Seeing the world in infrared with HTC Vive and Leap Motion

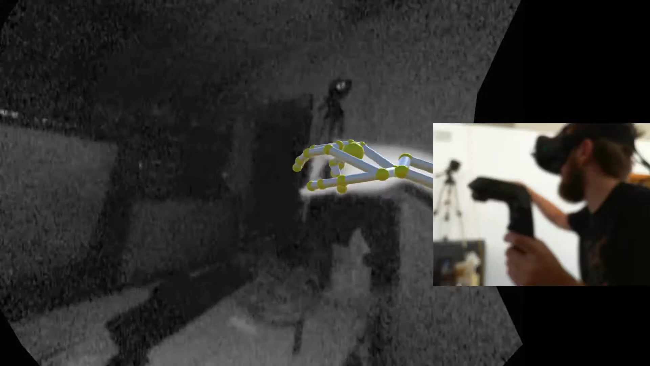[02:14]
throwing out beams in a grid pattern. So that way these will light up at a certain sequence.